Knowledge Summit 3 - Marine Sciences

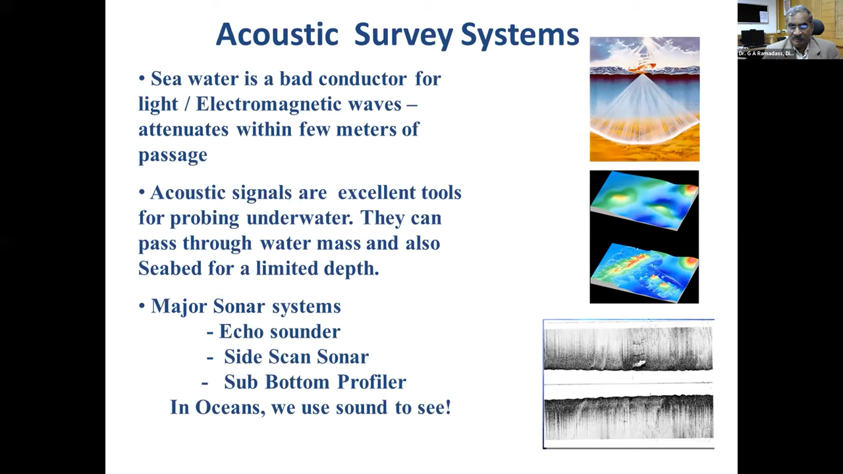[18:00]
multi beam echo sounders, side scan sonar for imaging, and sub bottom profiler if we want to see what is below the top surface of the ocean bed. So in oceans, in essence, we use sound to see, but it's not as simple as it sounds. Actually, there are many corrections required for that.
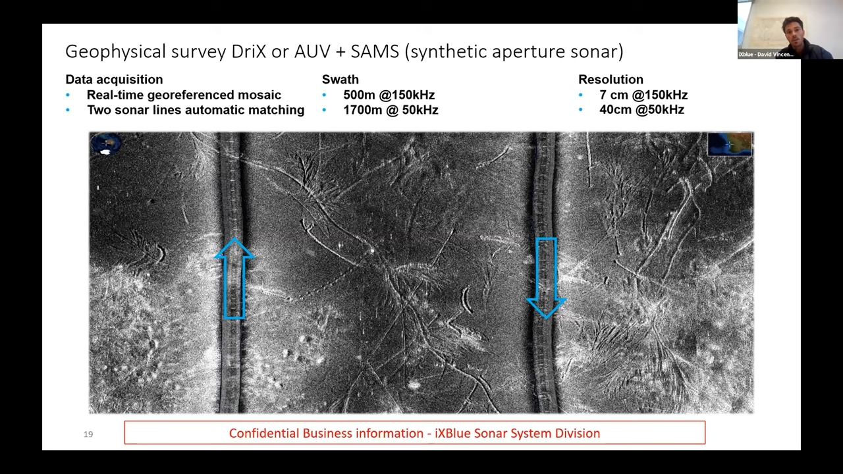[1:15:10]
from when you operate from a ship at 40 meter water depth, you will typically have a 100 meter or 150 meter swath. Here you will achieve 500 meter swath with 7 centimeter resolution. An illustration of what we can do, and what we have now, it's the capability to construct an interferometric bathymetry. So you will get the sonar imagery, the capability to distinguish, discriminate objects together with the bathymetric information. You have an illustration on the top right, and just for your eyes on the left, it's an anchor,
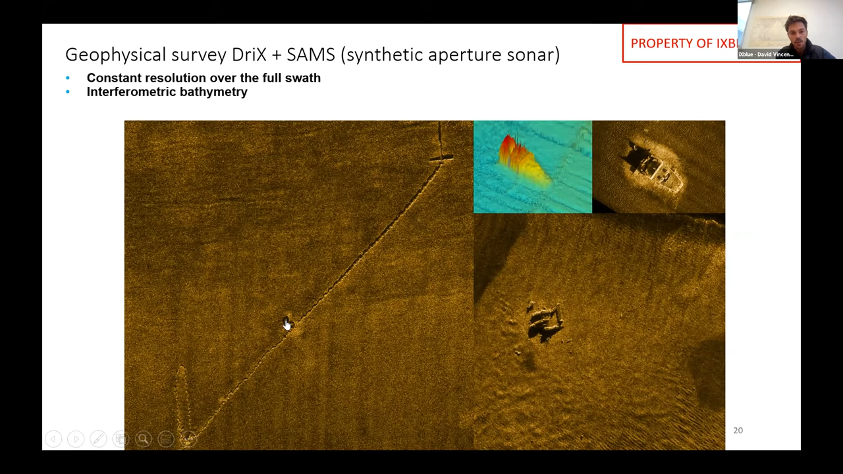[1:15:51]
2 meter long anchor, a chain with blocks of 30 centimeter large, and 2 tires to scale up. And you will see that the resolution is constant if you are close to the
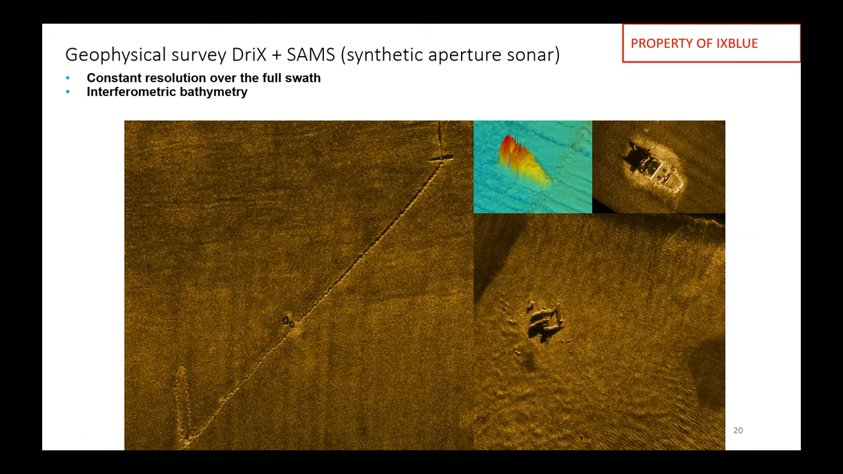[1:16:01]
to the fish or also on the outer beams.